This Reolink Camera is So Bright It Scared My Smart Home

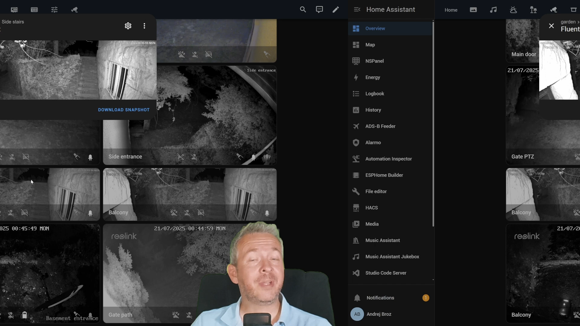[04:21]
Okay, let's talk about some of the advanced functionality that I haven't seen so far in other cameras from Reolink. Maybe there was already something like that, but for me, this is a first.
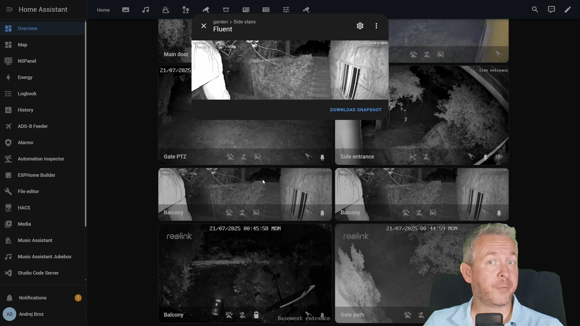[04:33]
The app, of course, is smooth. Even the playback works fast, which, if you are used to other cameras, is nothing short of a miracle.